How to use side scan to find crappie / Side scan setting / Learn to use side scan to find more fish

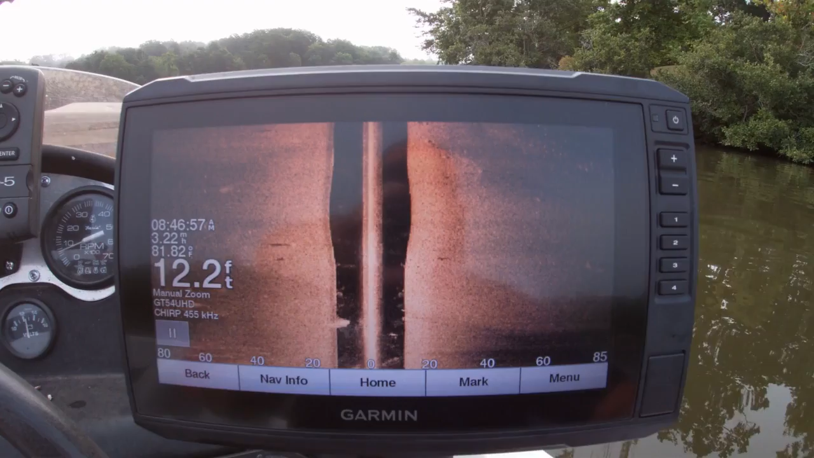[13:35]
On screen: depth 12.2 ft
on by so it should be on this side over here
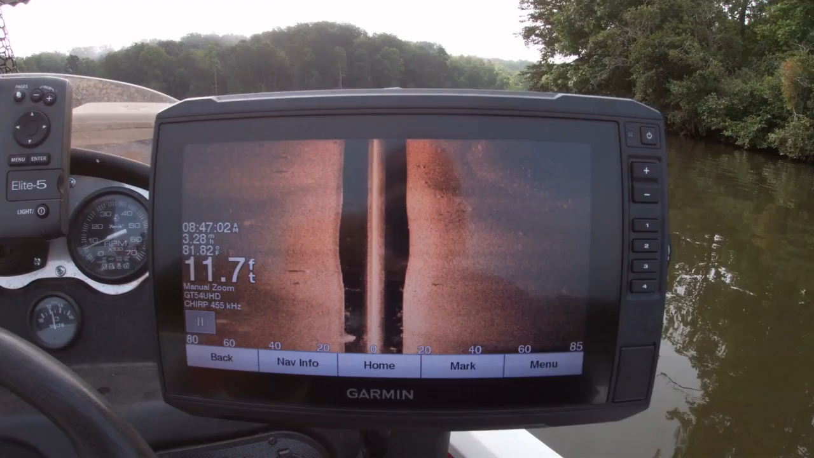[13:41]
On screen: depth 11.7 ft
I'm kind of knock it in neutral all right you see it coming in
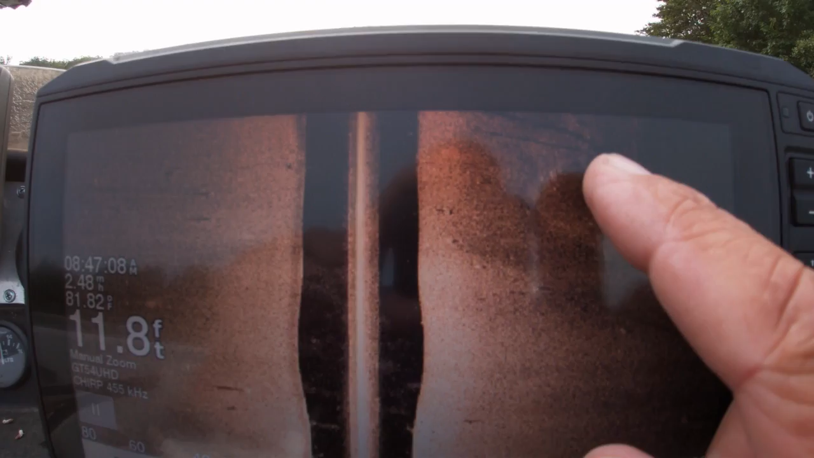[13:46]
On screen: depth 11.8 ft, water 81.82°F
line right here see this shadow line this is throwing so this is some tight
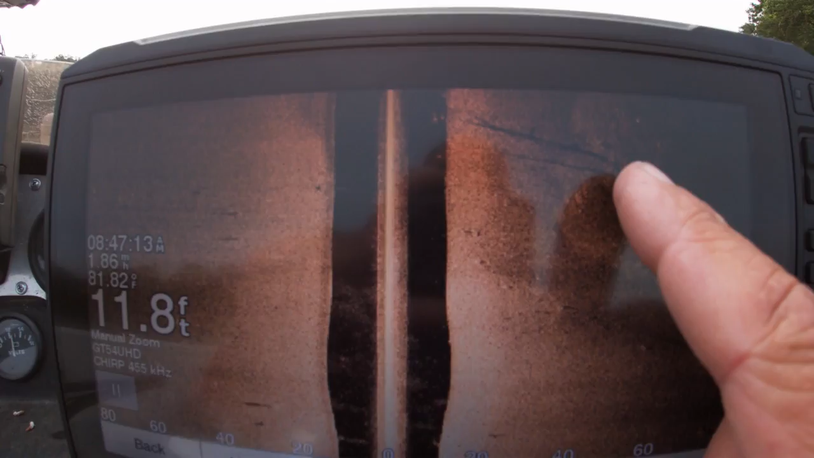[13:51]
On screen: depth 11.8 ft, water 81.82°F
it looks like two trees coming off here's your point see your
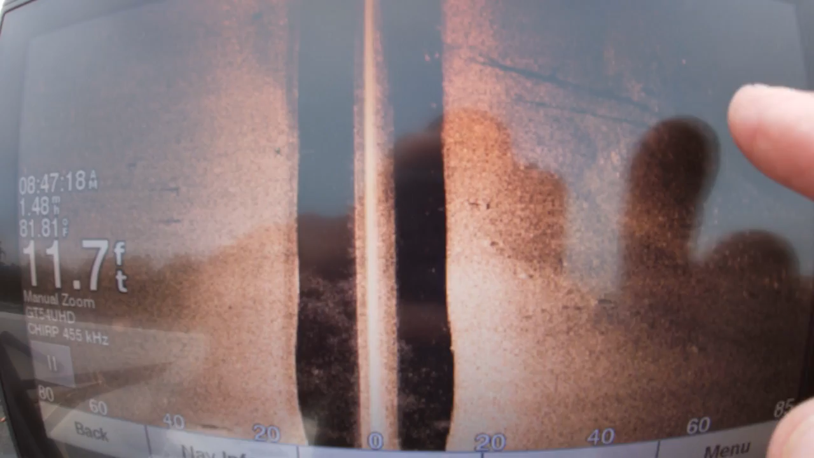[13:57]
On screen: depth 11.7 ft
point right here there's another pile of brush right here here's your trees let
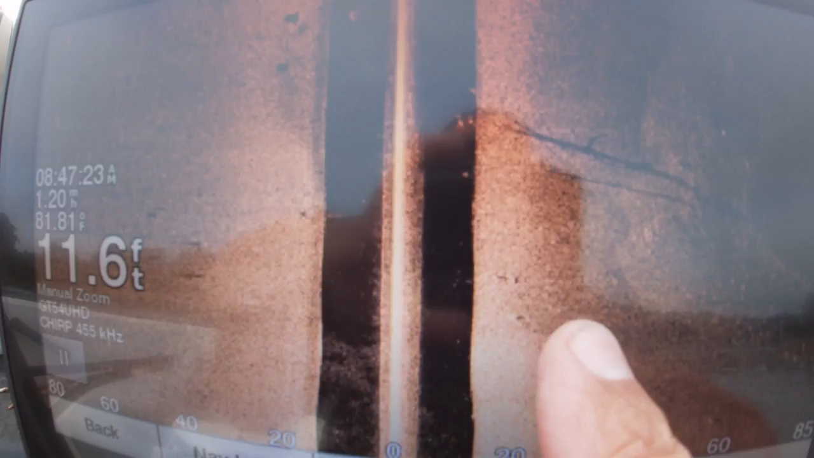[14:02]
On screen: depth 11.6 ft
me move this over there's your trees there see how it throws so that tells me they up off the
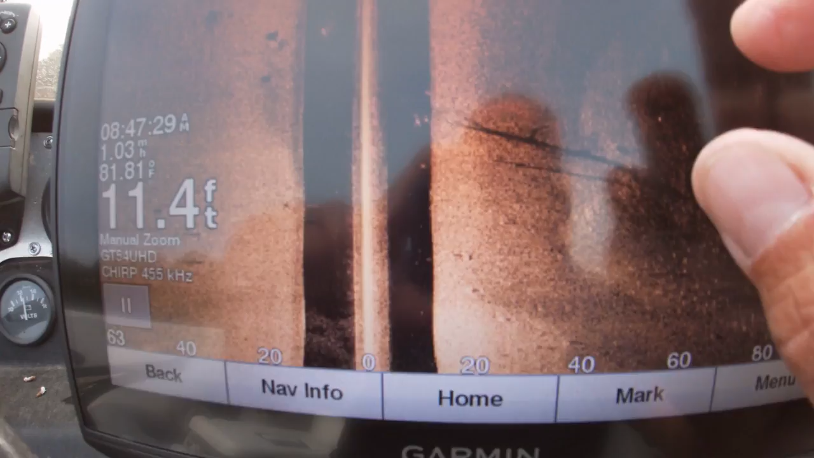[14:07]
On screen: depth 11.4 ft, water 81.81°F
bottom now look right out from it right here here is another tree
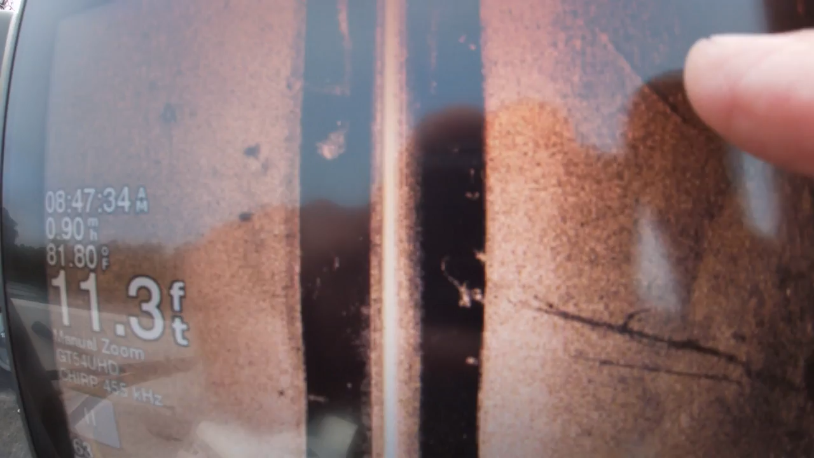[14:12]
On screen: depth 11.3 ft, water 81.80°F
and boom look at that that that's a big brush pile right there sorry
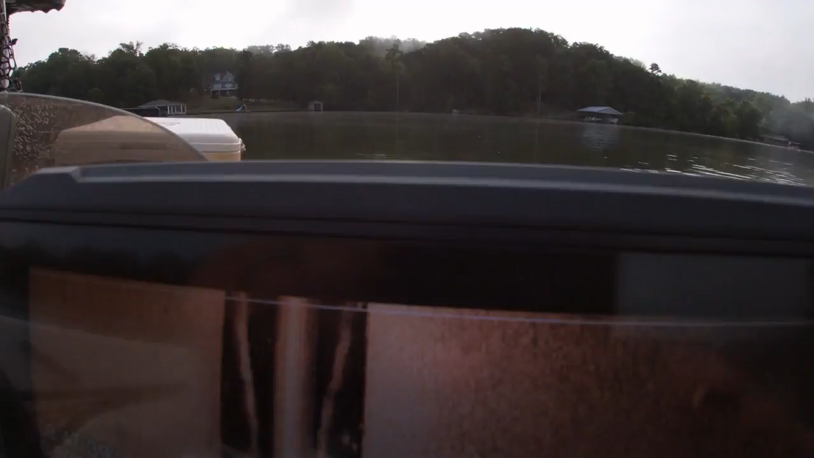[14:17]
about that see that big brush pile right there I can blow that up
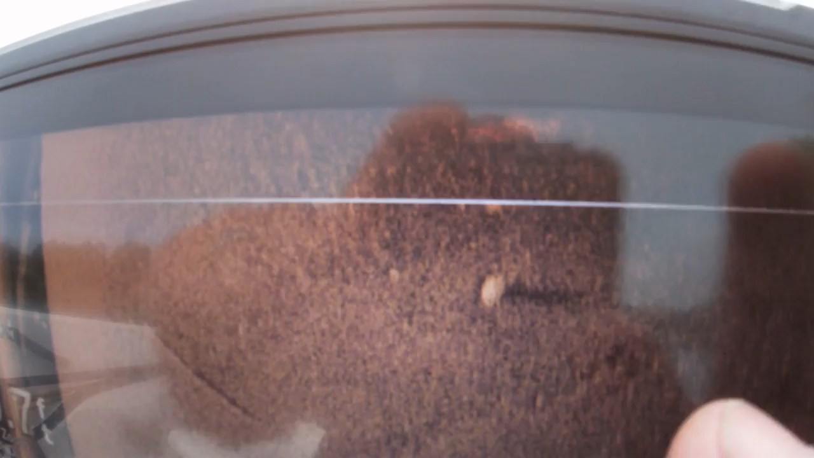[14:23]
now see this shadow line right here and that tells me that shadow line tells
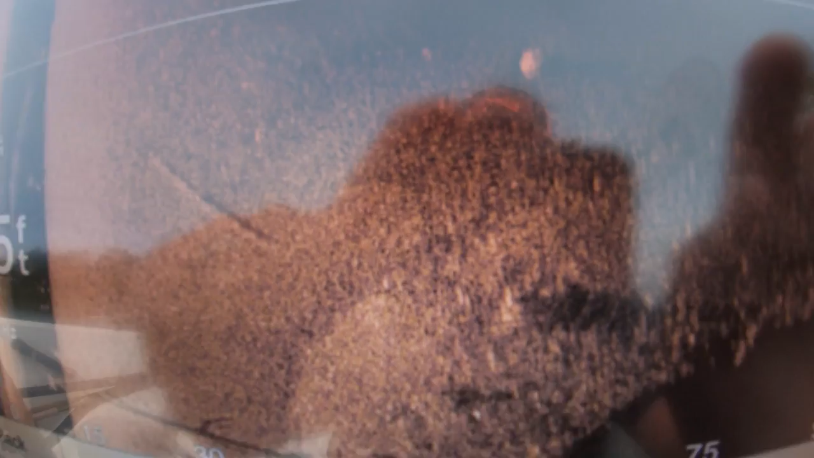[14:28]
me that that brush pile is probably four or five feet off the bottom now let's mark that
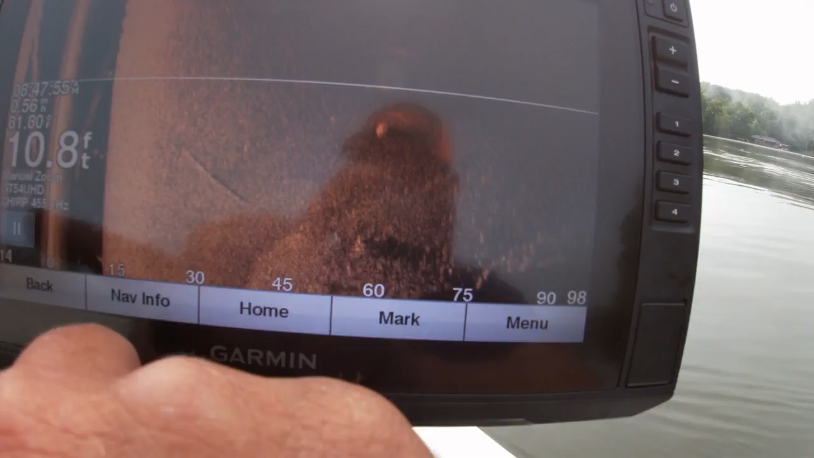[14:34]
On screen: depth 10.8 ft
put my finger on it mark it boom right there mark
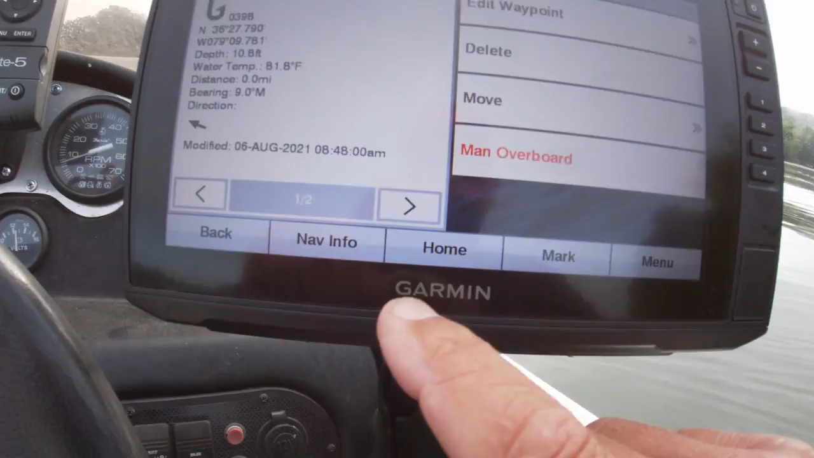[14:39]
I like that brush pile right there now all
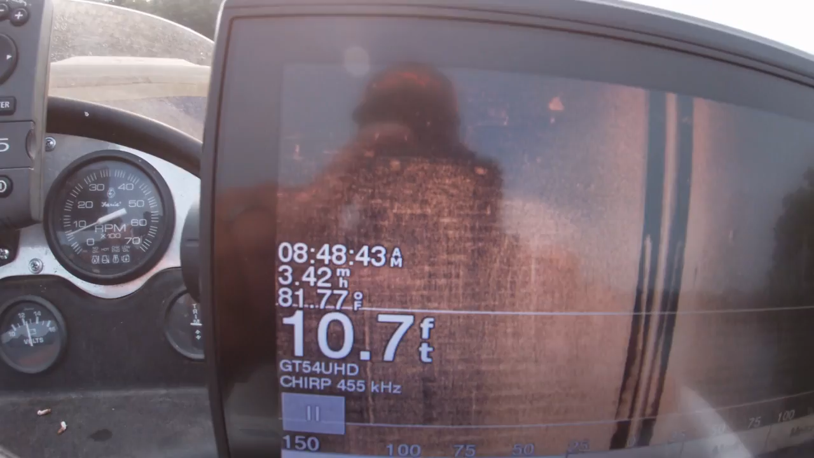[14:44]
On screen: depth 10.7 ft, water 81.77°F
right one other thing I'm gonna point out see this see this ball
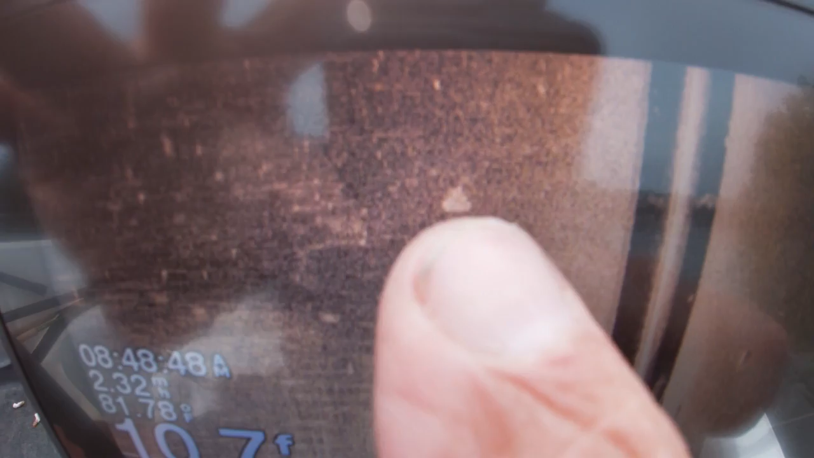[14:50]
right here I'm gonna blow that up boom that is
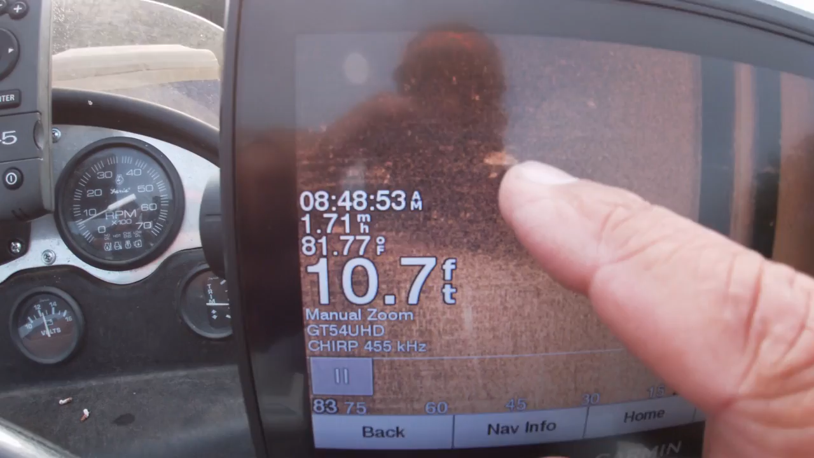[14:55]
On screen: depth 10.7 ft, water 81.77°F
a school of shad now you can look over here to this one see that see
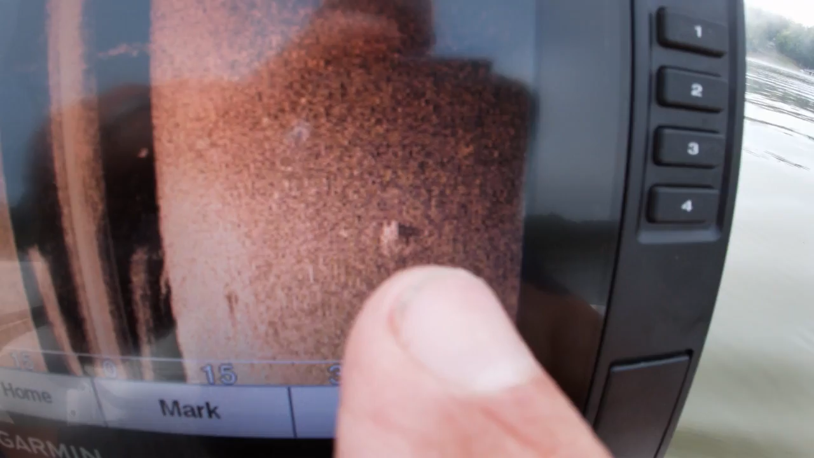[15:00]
that shadow line that's throwing you know that's something brush on the bottom just
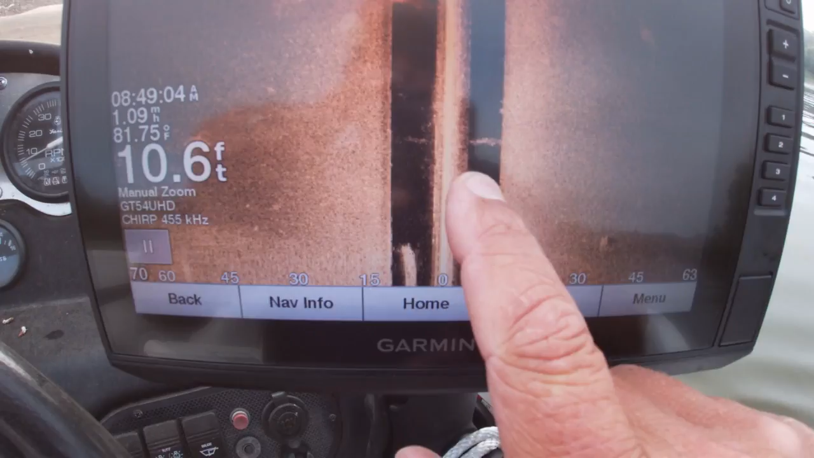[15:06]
On screen: depth 10.6 ft, water 81.75°F
saying so anyway we've uh you saw where that tree